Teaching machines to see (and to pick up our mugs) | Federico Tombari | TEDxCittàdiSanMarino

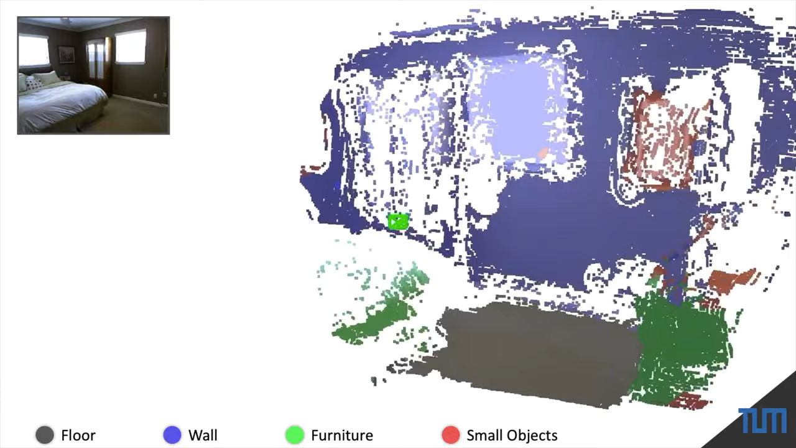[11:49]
Here we propose the use of deep learning to reconstruct a 3D scene from a simple mobile device such as a smartphone.
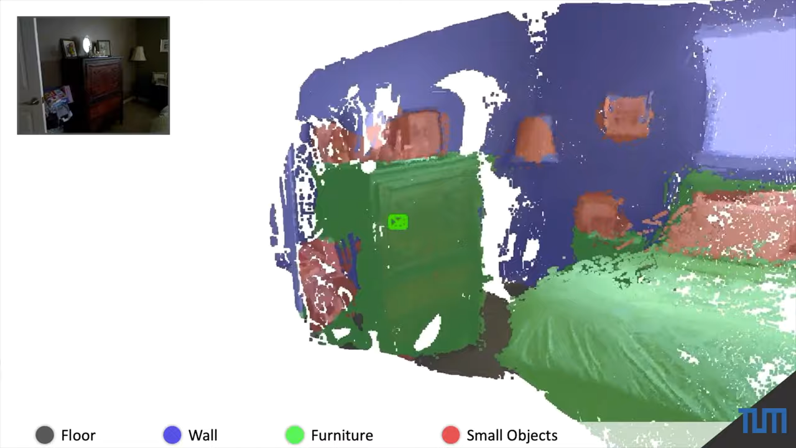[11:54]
Thanks to this, robots can reconstruct the 3D map of a room while
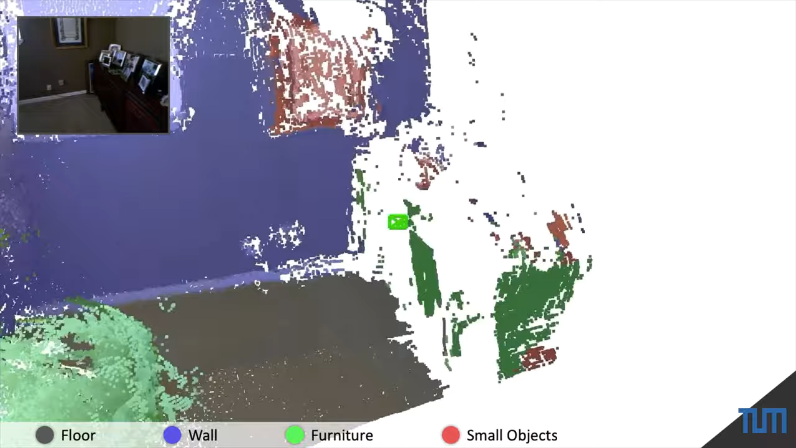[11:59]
going around to understand the environments and its different semantic parts. And all this just by using a simple webcam as eyes.
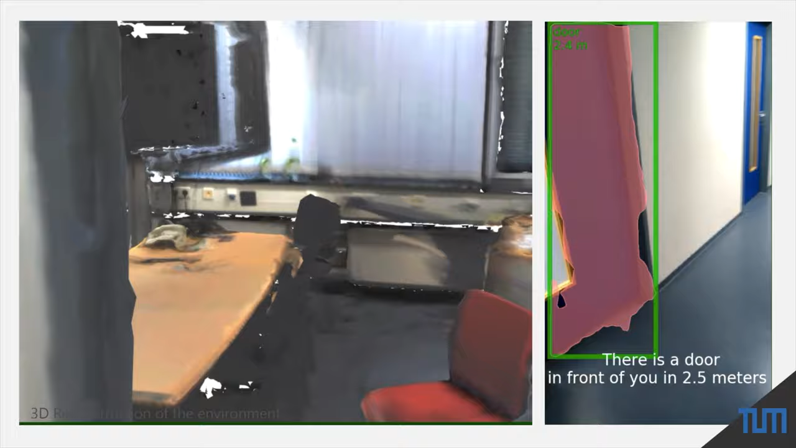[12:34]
Thanks to this, the computer can create informative sentences that are then read out to the users in order to help them to safely move around the room and perform actions such as sitting on a chair or using objects on a table.
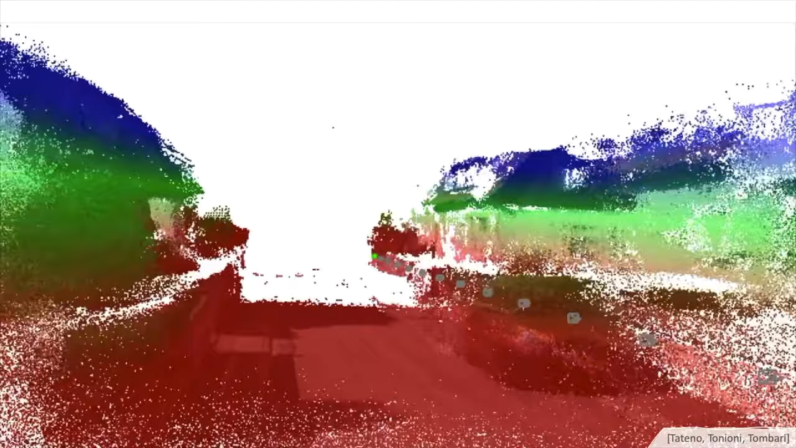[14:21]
Our deep learning model continuously uses this image to refine its internal model and its reconstruction skills.
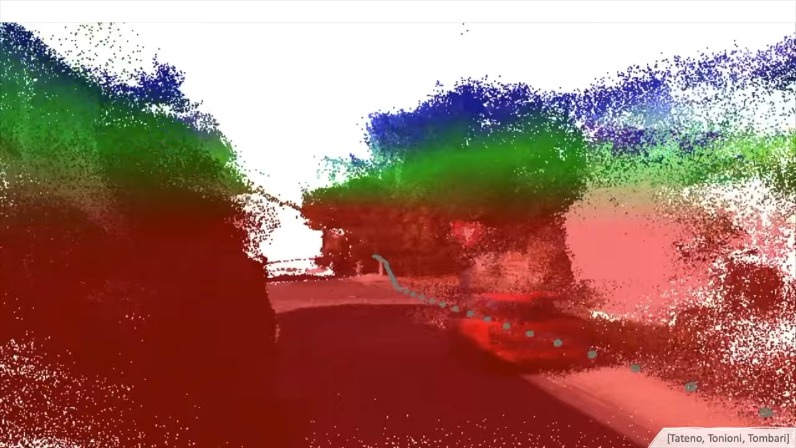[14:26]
And with a more accurate and more up-to-date 3D model of the surroundings, the car can better, and especially more safely, drive around.